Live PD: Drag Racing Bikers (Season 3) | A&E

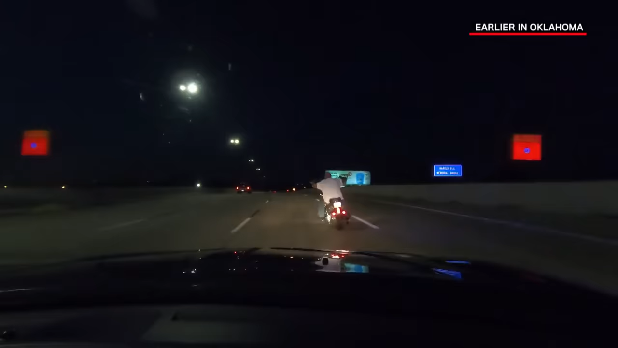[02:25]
Well, Dulce, he raised his hand like he was giving up, but I guess he changed his mind. Looks like we're going to take the Sheridan exit. We might be heading down back to that bar.
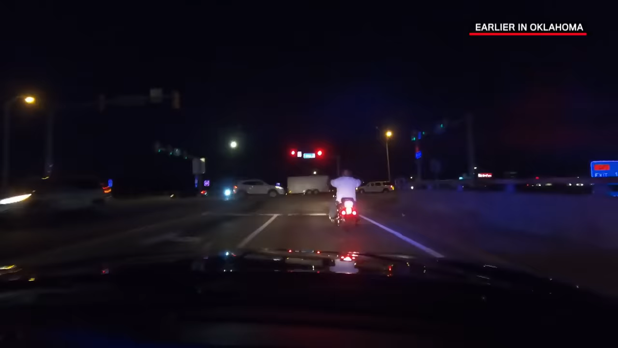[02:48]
Come on, dude, just pull over.
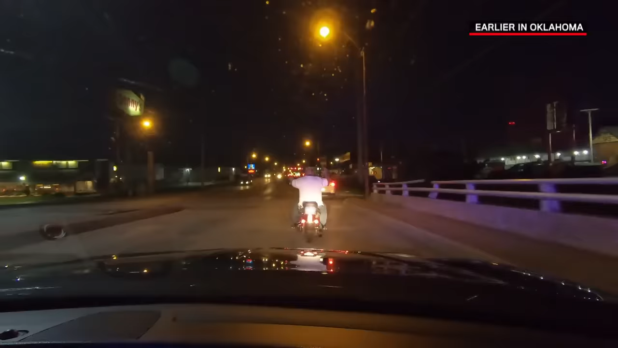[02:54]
Stop in here, Tulsa. Turn the bike off, now!
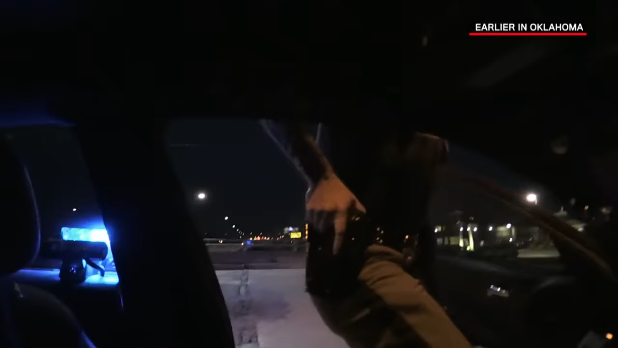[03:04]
Turn it off! Get off the bike!
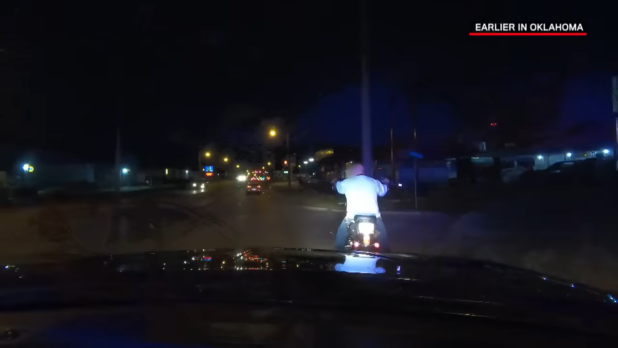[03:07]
Get off the bike!
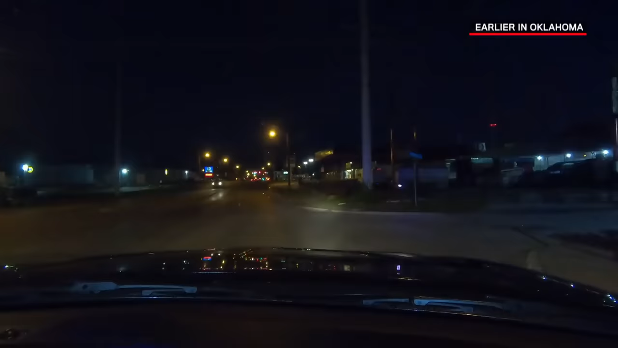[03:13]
Tulsa Victor 296. He didn't give up, he took off again, Tulsa. Get the helicopter on him above me. Come on, man, don't do that. Oh, that's gonna hurt.
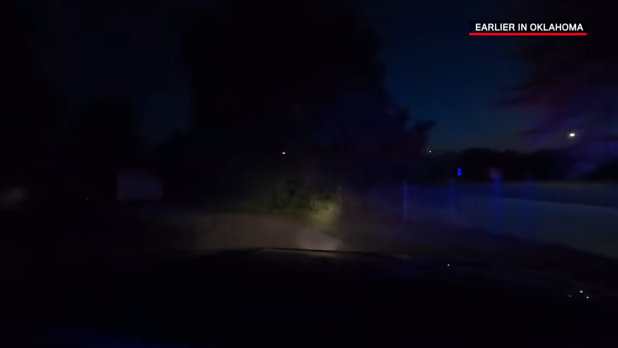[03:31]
Tulsa, we went to the street 244. He's bailing out. Get on the ground, now!